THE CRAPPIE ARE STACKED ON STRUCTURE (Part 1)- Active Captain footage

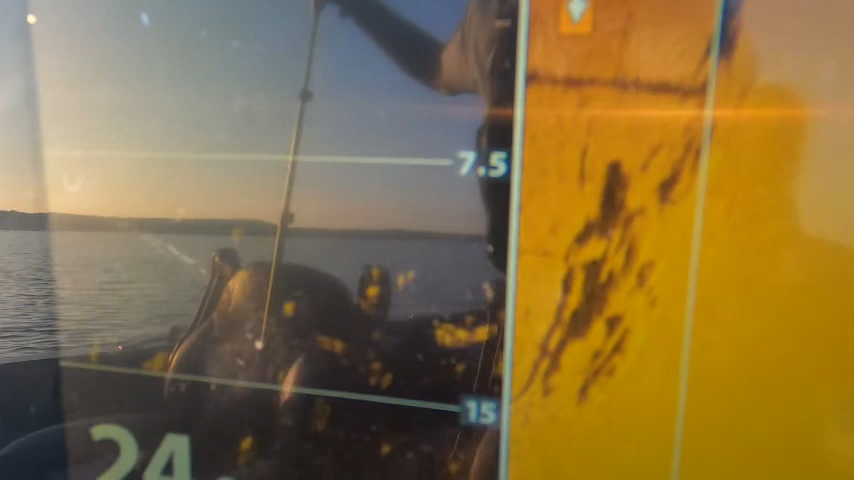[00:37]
Like it's plumb full of crappie. Where is that? It's to our left.
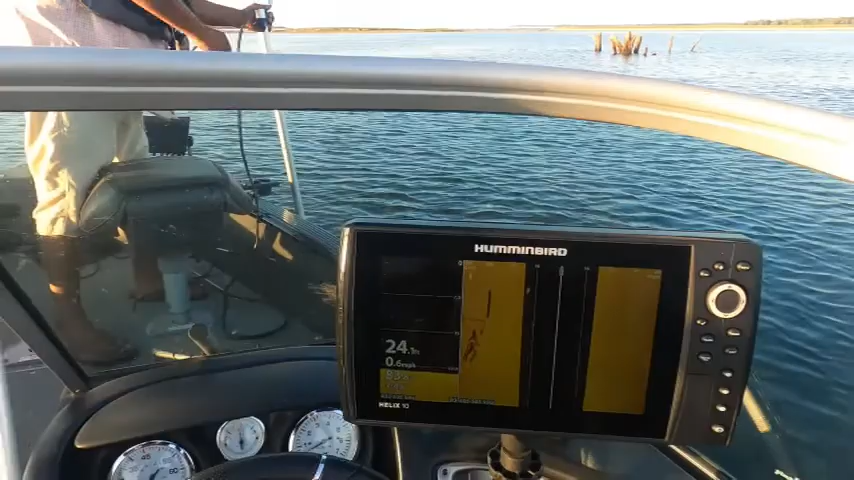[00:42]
It's a lay down 15 feet behind us.
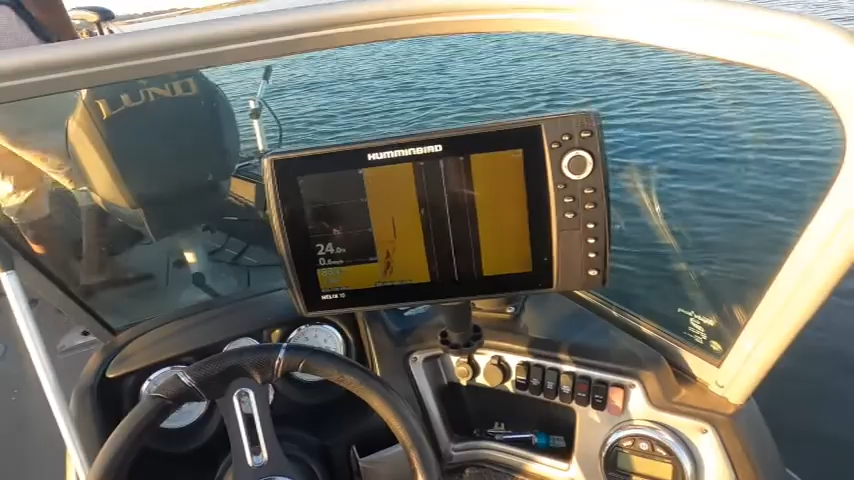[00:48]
All right. We'll check it out.
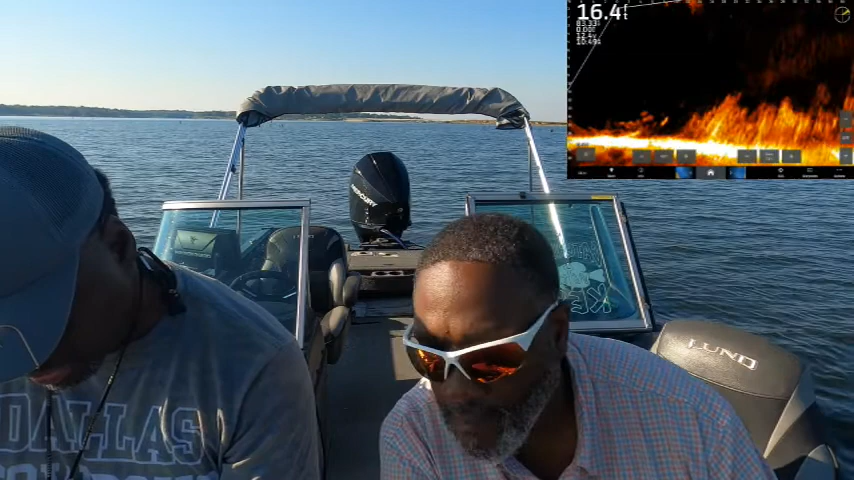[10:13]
That's a big fish. Catfish at the bottom. He coming up to you. Am I on the bottom? Yep. No way, I wasn't on the bottom. I was caught on a limb there. Oh, catfish. Boy, you better get that big ass crappie in here. Oh my God. Oh, yes, you better sir.